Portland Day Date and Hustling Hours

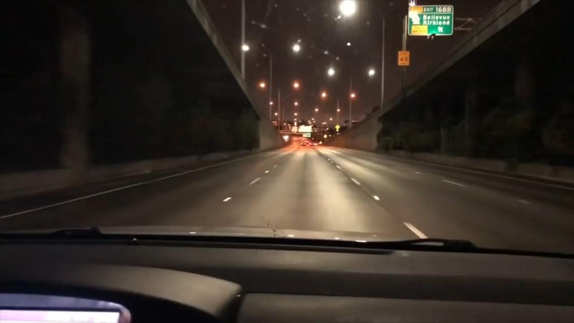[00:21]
So this is my view in the morning when I used to come in in the morning but today we're going to the airport and then right here I would see all these pretty lights because it's like six almost six o'clock in the morning you see the pretty lights and then overlooking to the left once you go up to this bridge you
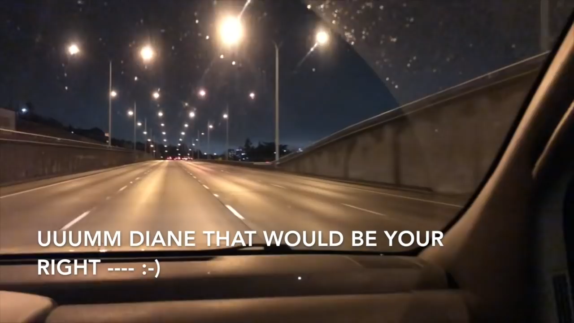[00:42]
are able to see the pretty sights of downtown Seattle with them with all the buildings and